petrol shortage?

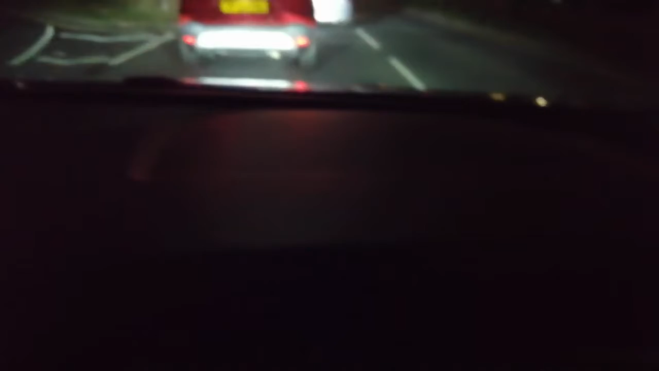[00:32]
Right I've just got literally two minutes no a minute from when I started this recording right this is New Haven I've just come over the river the swing bridge as it's known and as you can see
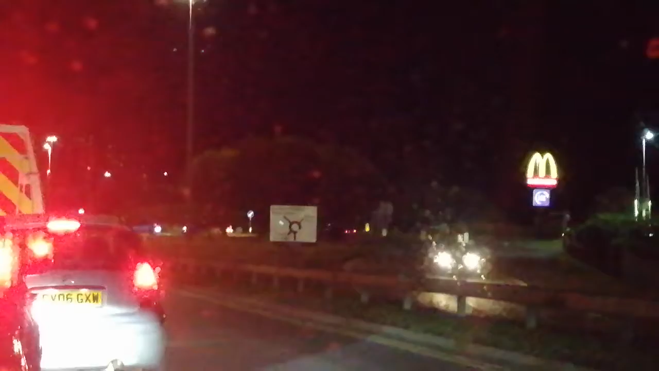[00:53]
queuing on the roundabout and well we're just going to have to be patient I think
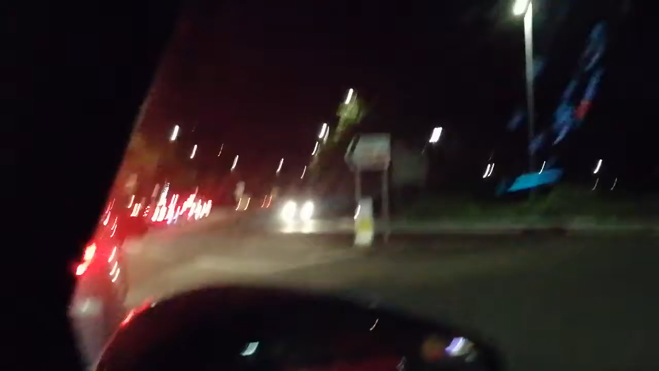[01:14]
now I did a little wiggly bit came round the back so I've avoided all of that because that's where I was just a minute ago so I made the right decision turn off there we go and it's what's the time now
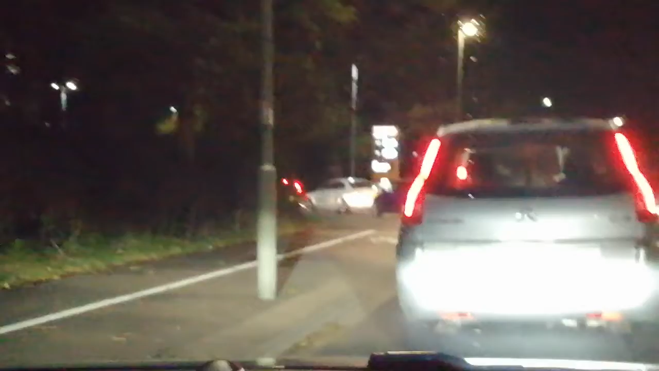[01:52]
that's the entrance so we're getting closer well we're nearly there
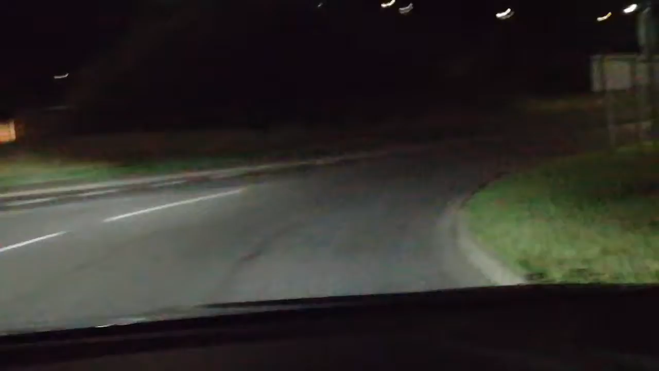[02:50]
right I've filled up and actually I haven't spent loads and loads I expected over an hour from what I was expecting but you can see it's not as bad as I thought it's not as bad as I thought there is a queue as you can see but